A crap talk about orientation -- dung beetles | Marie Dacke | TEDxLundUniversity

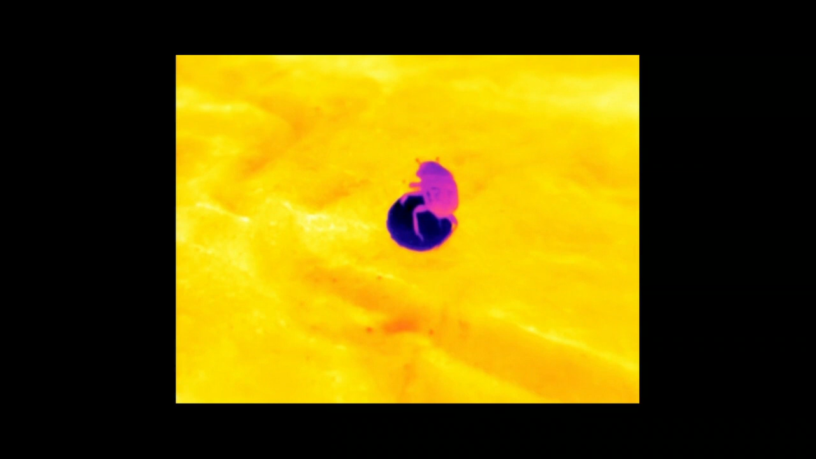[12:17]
Hot beetles also dance. This is filmed with a thermal camera.